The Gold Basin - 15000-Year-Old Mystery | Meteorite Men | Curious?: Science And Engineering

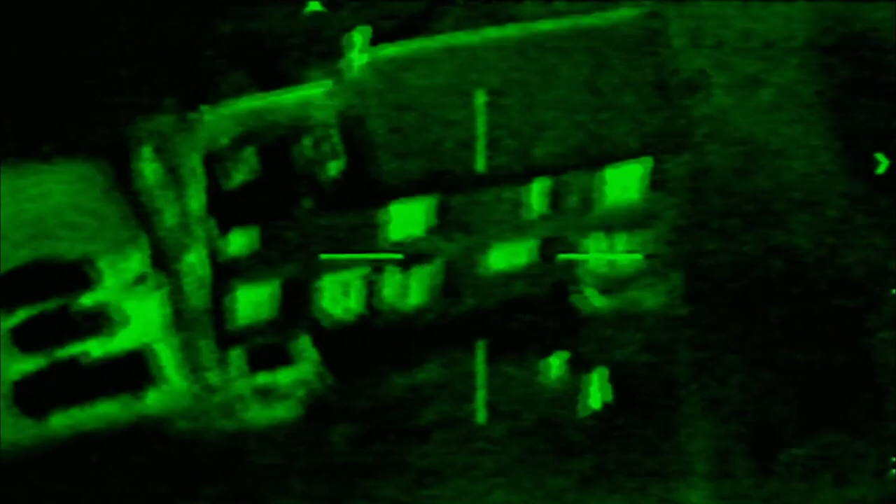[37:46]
If, for example, an object is hotter or cooler than the surrounding areas,
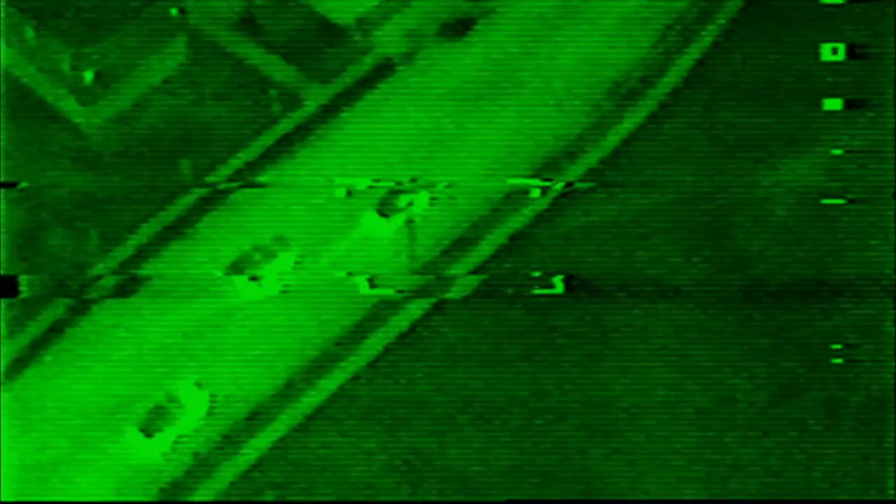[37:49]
those targets become more visible on the display monitor.
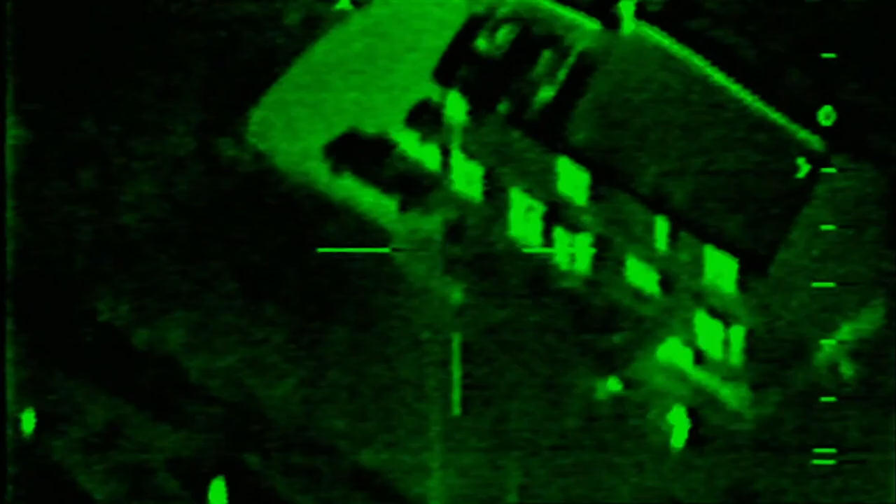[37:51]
Many police departments use this technology to catch criminals.